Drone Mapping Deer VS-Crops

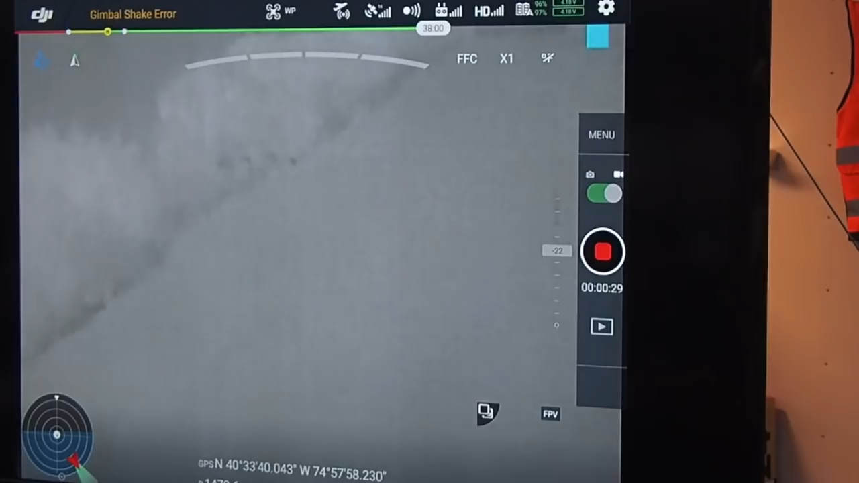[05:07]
degrees which is higher than a cow at 98.6 the same as a human
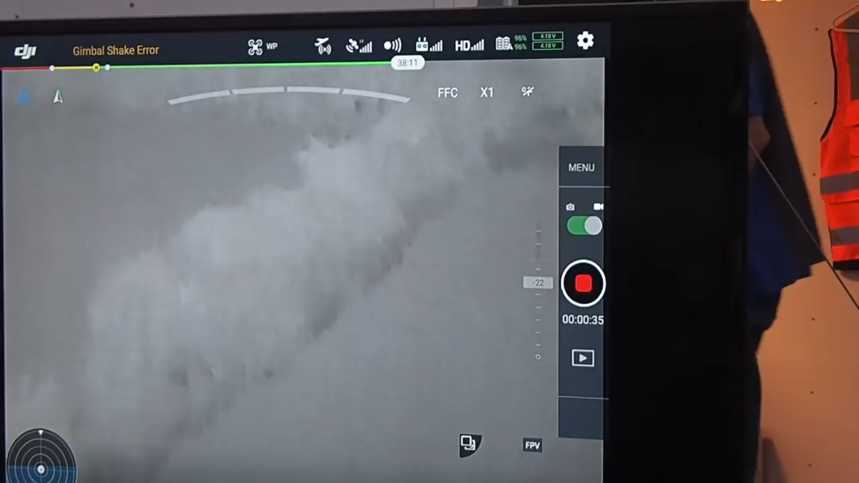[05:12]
being uh sheet maybe it's 101 degrees it's some weird number but uh
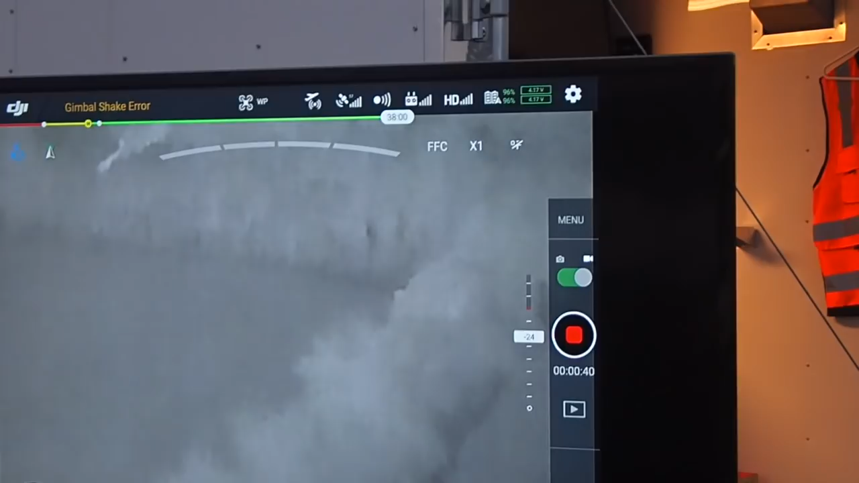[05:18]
it's it's a higher temperature than most anything else now you can see the house there's a lot of heat left in the roof of the house that he's flying over
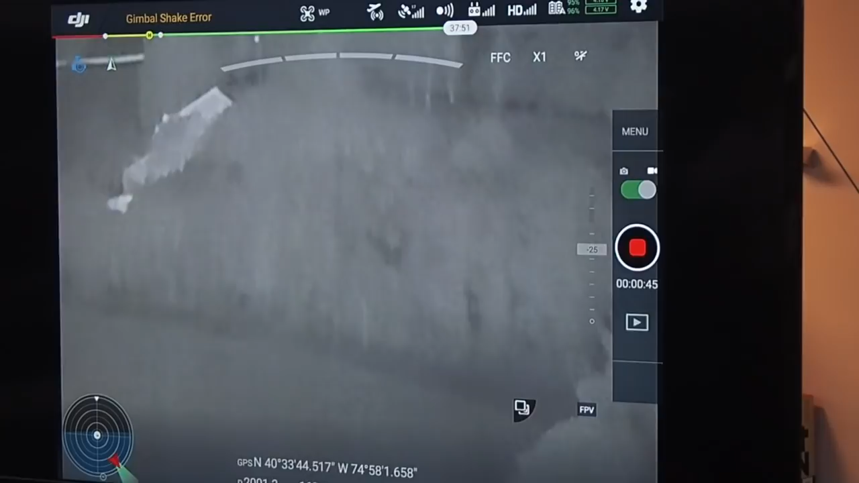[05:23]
you'll see the roadways are showing up quite white because of the heat from the day and the sun has literally
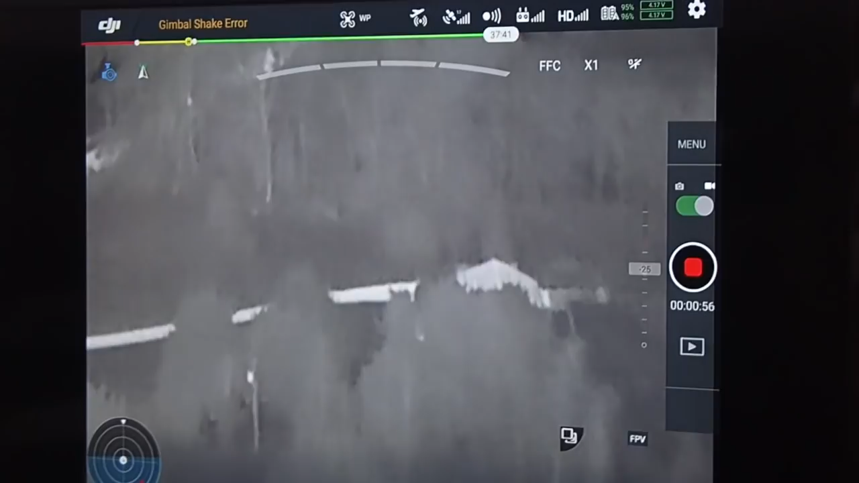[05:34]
just set 10 minutes before he takes off on this flight so he's flying over houses he's flying over roadways this is actually airport road he's headed towards
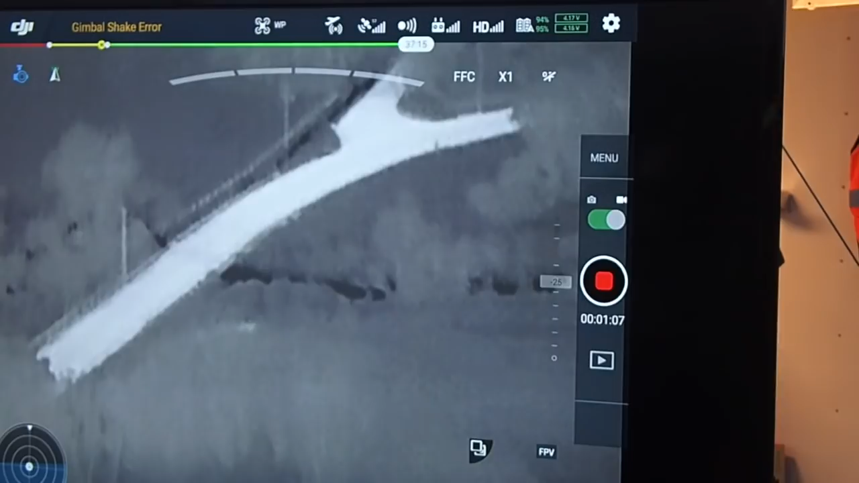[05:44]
uh small airport and there was an airplane that came in
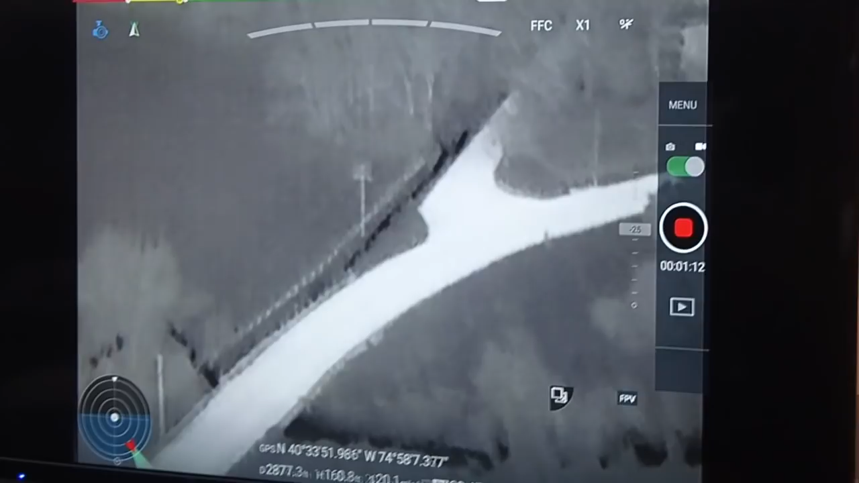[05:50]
and you may see that on the screen it says incoming aircraft
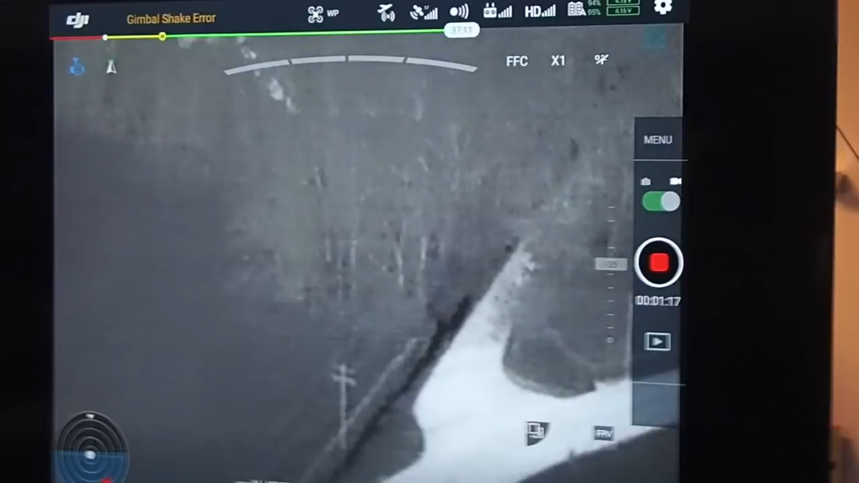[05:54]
or other
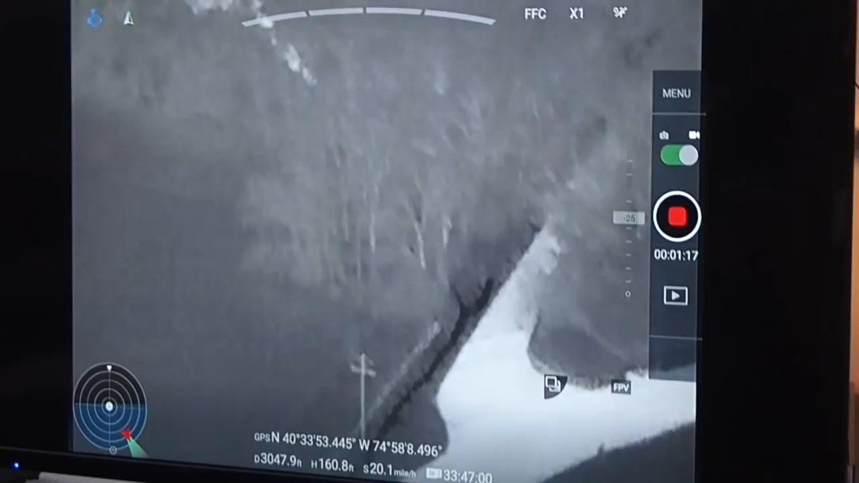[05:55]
areas that has sensors for the aircraft
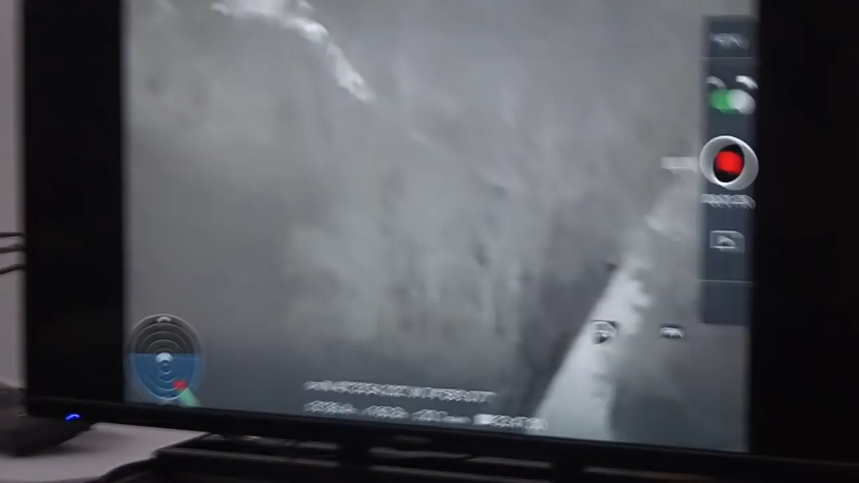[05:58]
so he is he should
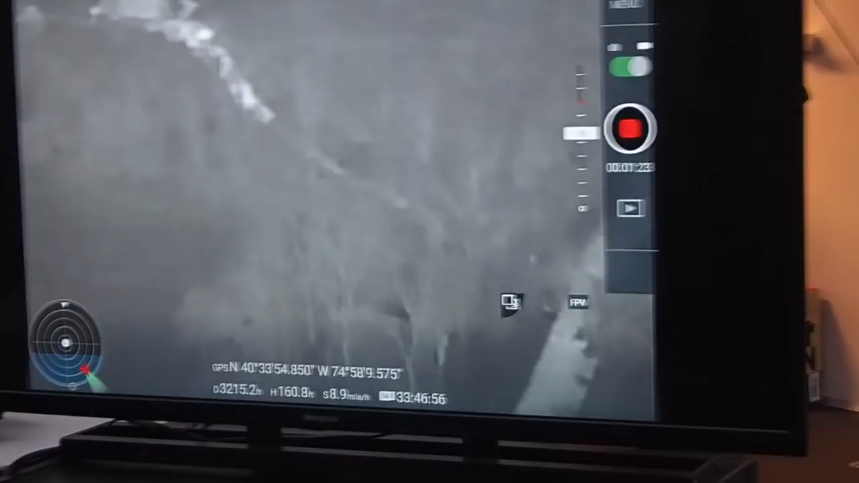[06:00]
be making a right yeah and now he's there if you saw
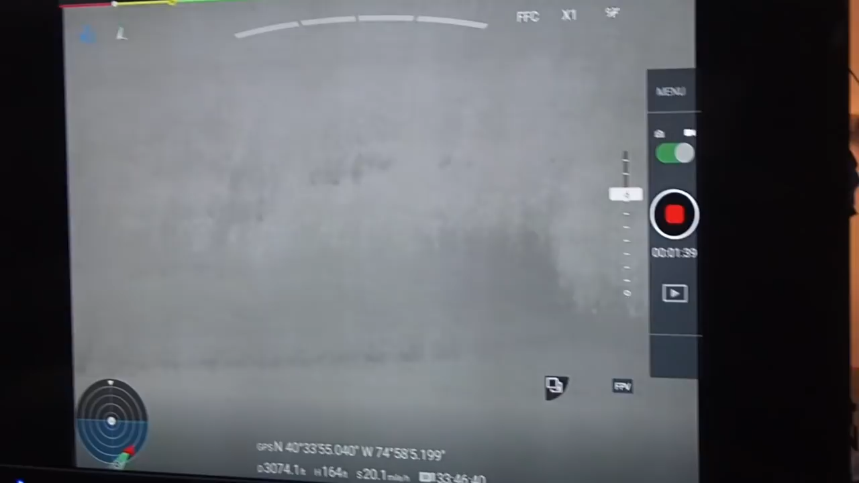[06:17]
to fly over and when he gets oriented and gets his gimbals in the right position
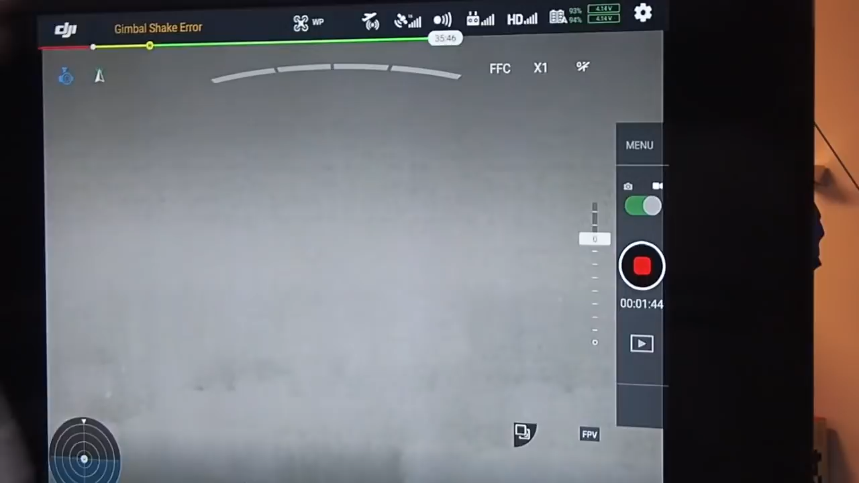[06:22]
uh he will you will look down the rows of corn and you'll see
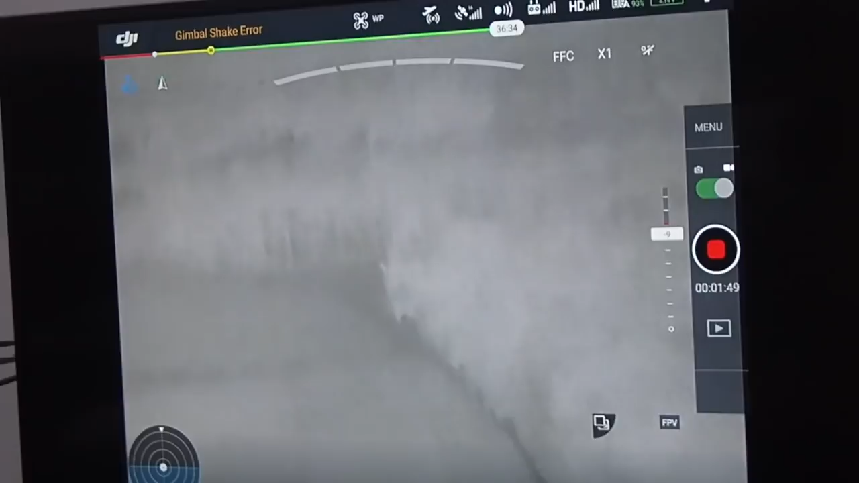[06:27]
them start to emerge in white on in the fields now
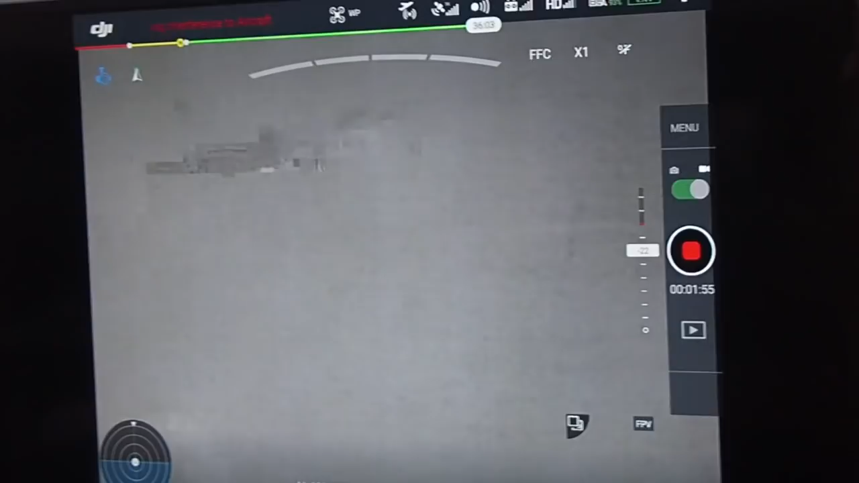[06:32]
if he flies a little to the right and the corn is their picket fences out there i mean those
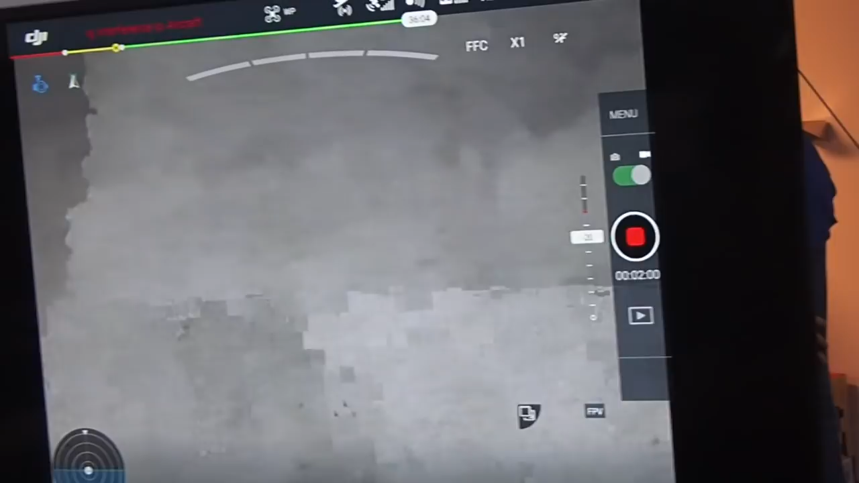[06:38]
corn will actually uh block that heat signature and then you'll lose them i found